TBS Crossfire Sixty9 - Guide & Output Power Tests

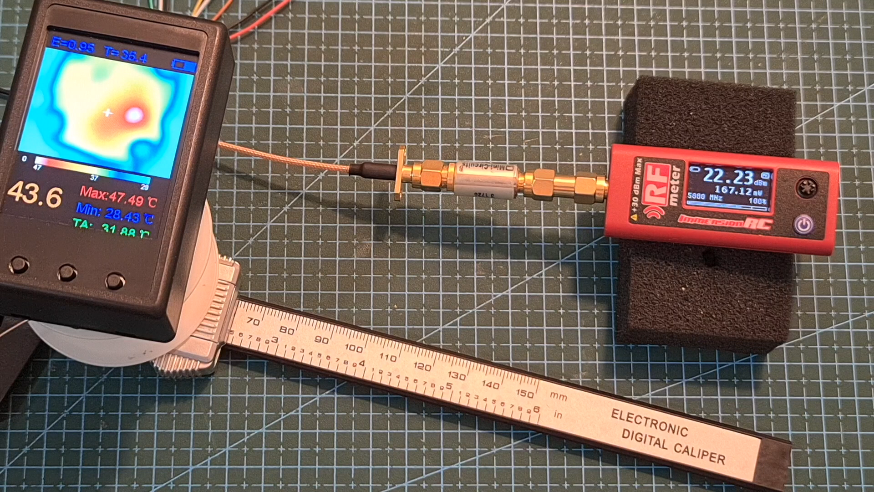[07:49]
On screen: max 47.49°C
On 100 milliwatts I'm getting about 165 milliwatts and after one minute the output power pretty much remains the same. On 400 milliwatts I'm getting about 650 milliwatts and again the VTX output power is unchanged after a minute. On one watt I'm getting about 1.4 watts which goes down to 1.2 watts after a minute
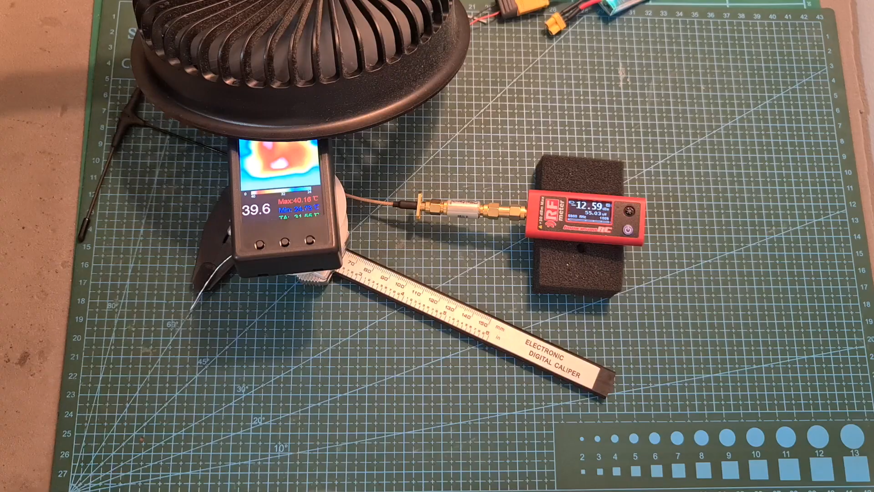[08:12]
On screen: max 40.16°C
and while cooling down the VTX using a fan I'm getting a constant 1.3 watt even after running it for three minutes.
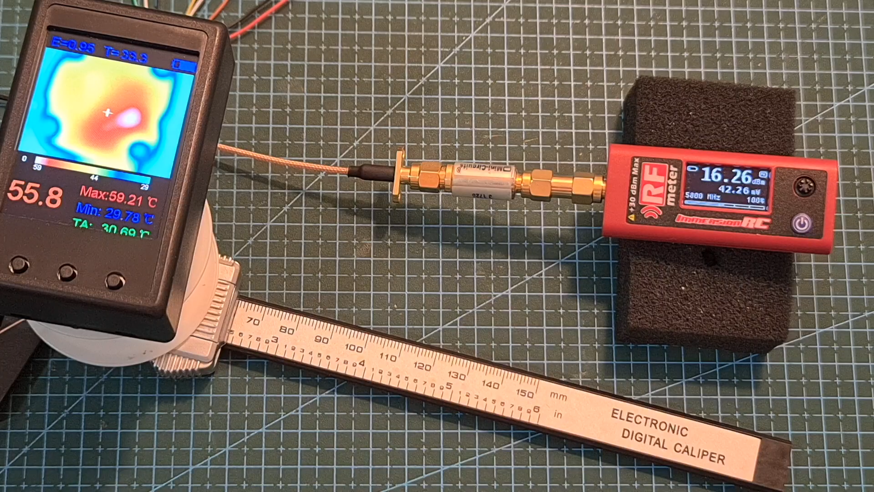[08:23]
On screen: max 59.21°C
In addition the measured power consumption in pit mode is 0.8 watt. On 25 milliwatts it's 1.6 watts.